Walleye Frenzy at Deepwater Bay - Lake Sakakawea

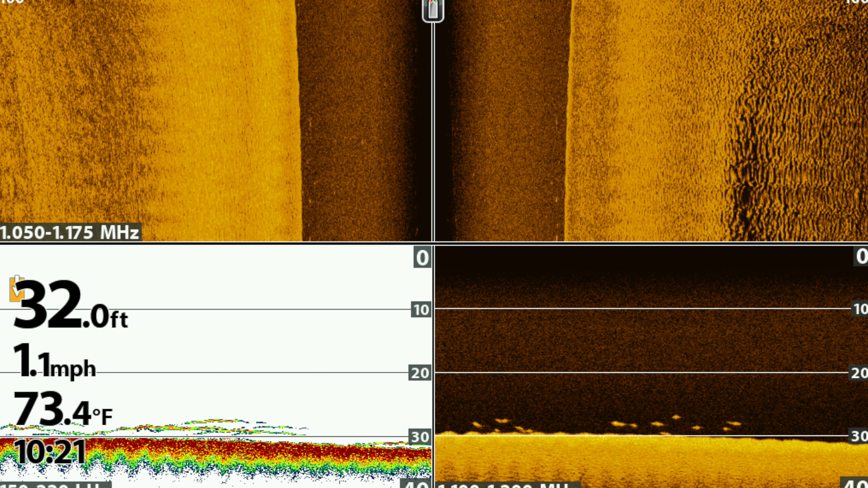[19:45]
On screen: depth 32.0 ft, water 73.4°F, speed 1.1 mph
1, 2, 3, 4, 5, 6, 7, 8, 9, 10, 11, 12, 13, 14, 15. It's some sort of bait, yeah. There could be fish under it too, but are they dead? Well, there's a lot of dead ones. That's one. I'll have to get you another one. Thanks.